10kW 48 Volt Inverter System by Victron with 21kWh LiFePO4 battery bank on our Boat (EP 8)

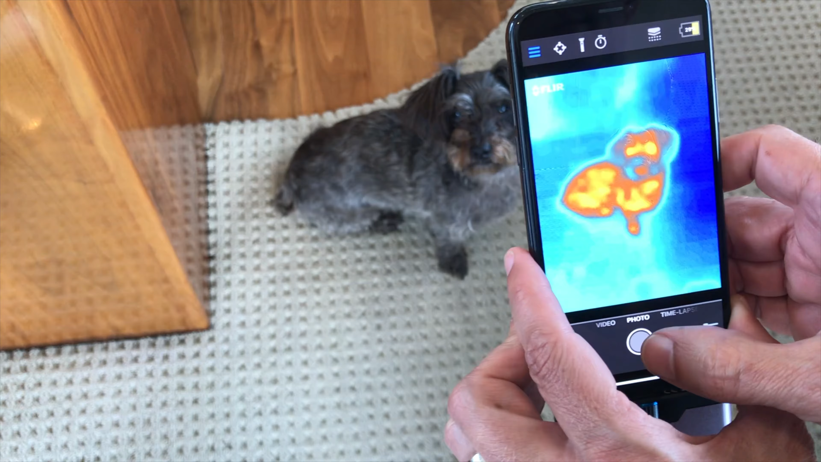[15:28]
camera that connects right into our iphone and we can just go through and look at the entire battery
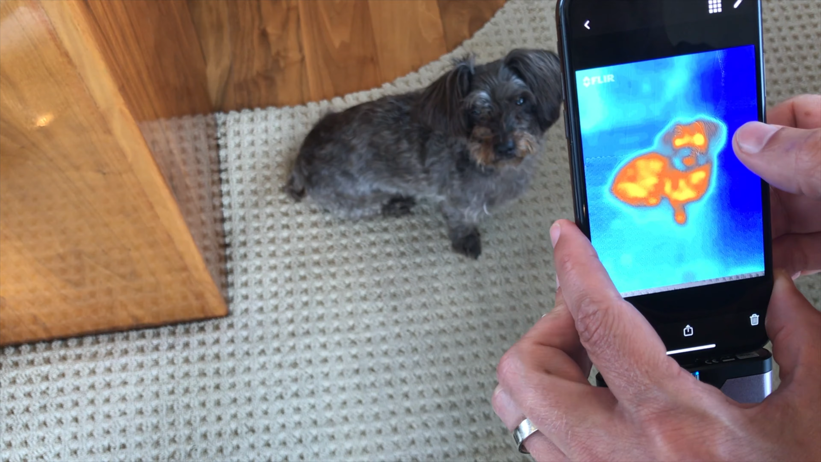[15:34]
bank and instantly tell if we have a hot spot or not on the system did you have to prepare or condition the batteries before you install